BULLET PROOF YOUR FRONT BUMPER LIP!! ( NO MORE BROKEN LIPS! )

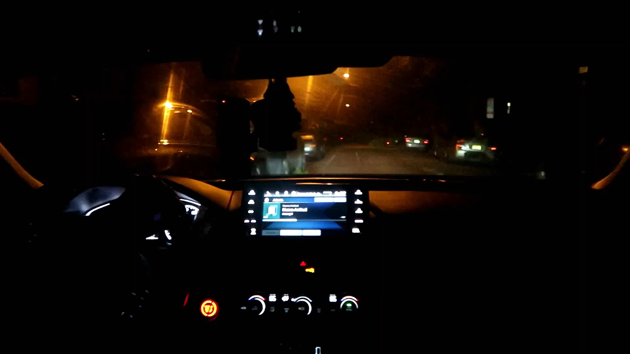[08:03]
So I don't know if you guys see, but it's a big ass tree. Try to go underneath it. Now I'm gonna have to go reverse back. I got my lip on. This tree fell.
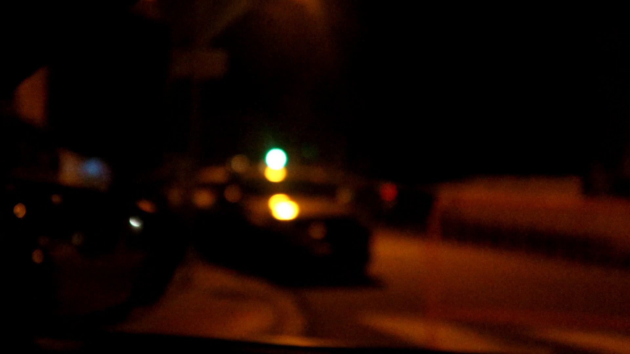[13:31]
trees on the floor. I don't even know if it's on top of a car now. Hope everybody's okay.